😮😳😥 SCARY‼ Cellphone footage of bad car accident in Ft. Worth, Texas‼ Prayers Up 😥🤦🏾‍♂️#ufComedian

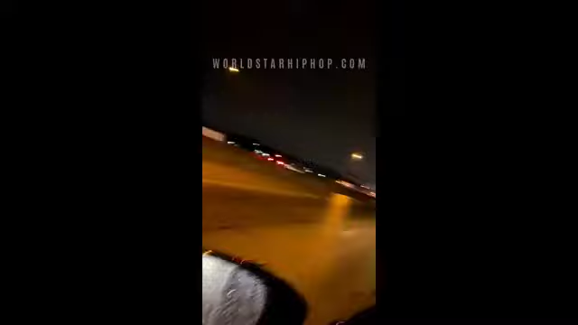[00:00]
slow? Oh my fucking god, bro. Oh my god. Oh my god. Oh my god. Oh my god. Oh my god. God, oh my god, bro. Go more this like this. I'm literally fucking shaking. Oh my god, I'm so scared. The car is sliding now.